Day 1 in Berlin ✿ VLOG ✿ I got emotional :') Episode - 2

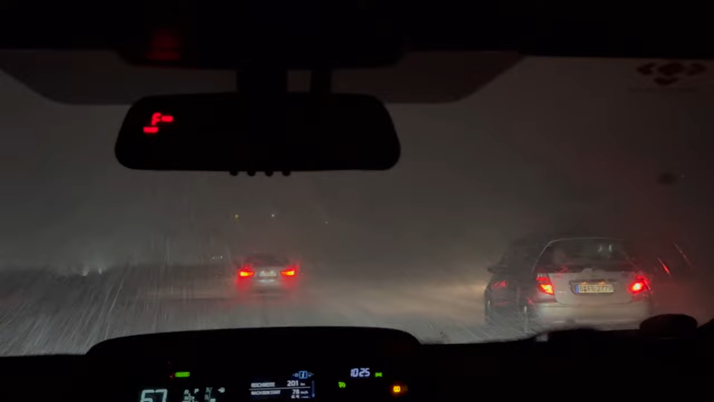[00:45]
like entering a new country and the excitement to explore and make so many memories. Anyway, the driver told us that Berlin hadn't seen snow in a month, and on his way to the airport it was literally hardly drizzling. But just as we sat in the car, it started to snow so heavily.
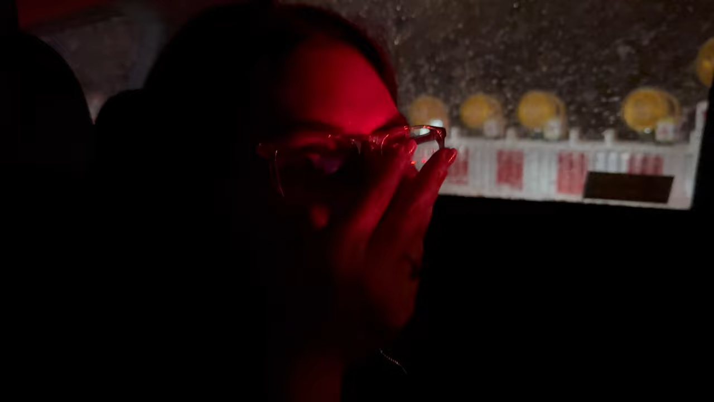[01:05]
I mean, if this wasn't the universe answering to my prayers, then what is?
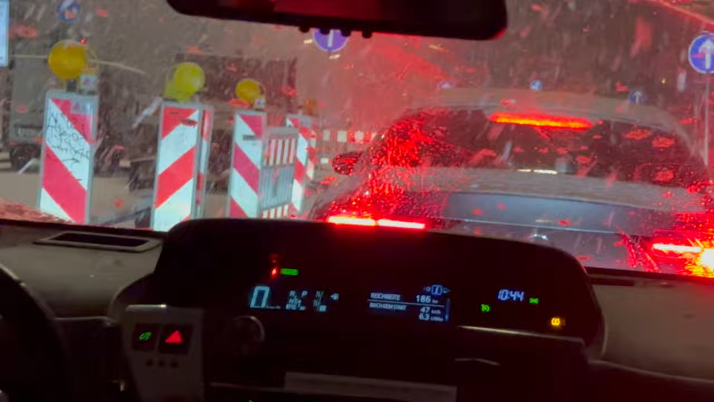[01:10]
You know, this was also my first time seeing falling snow.